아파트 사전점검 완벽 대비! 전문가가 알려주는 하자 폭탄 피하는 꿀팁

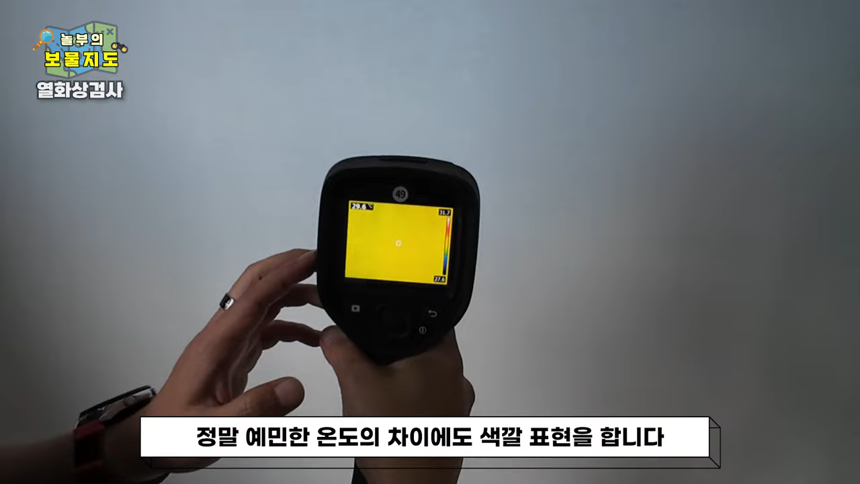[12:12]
예를 들면 손만 잠깐 이렇게 찍어도 이렇게 보일 정도로 와 이런 색깔 변화에 따라서 고객님들이 많이 놀라시는데 저희가 지금 확인하고 있는 거는 색깔보다는 이 숫자가 온도인데 이 온도의 변화가 실제로
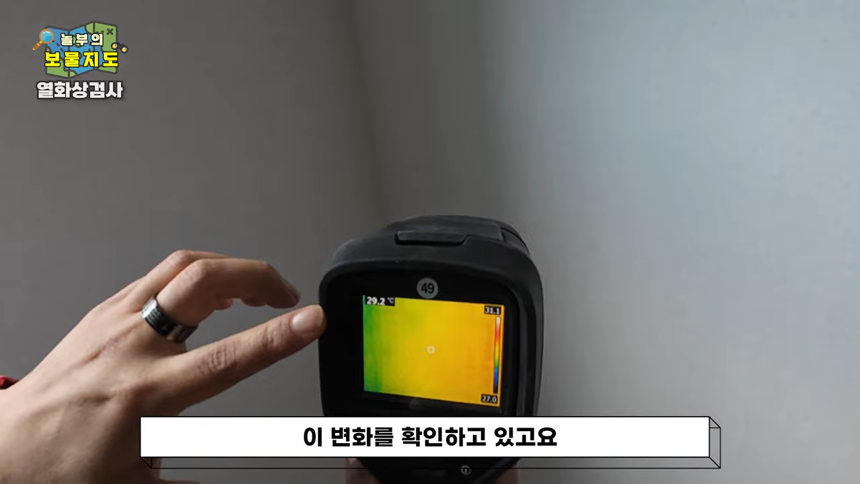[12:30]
이 벽의 온도 차이가 나는 거기 때문에 이 변화를 확인하고 있고요. 제일 많이 나오는 곳들이 이런 코너 부분 이 벽면의 평균 온도가 29도라면
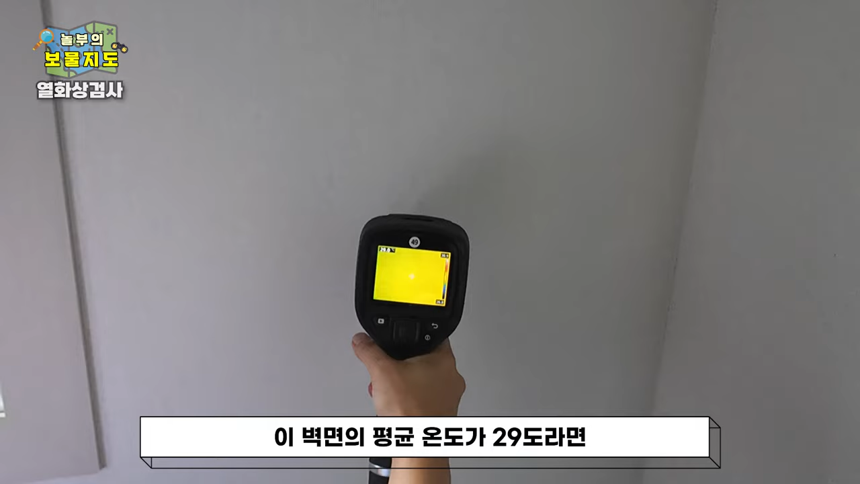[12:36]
이 코너의 지금 온도는 28.8도 침도 채 1도도 안 나는 정도의 온도 차다 라고 보시면 되고 창틀 주변이나 외부라고 판단되는 벽면들을 전체적으로 지금 확인을 하고 있는 거고요.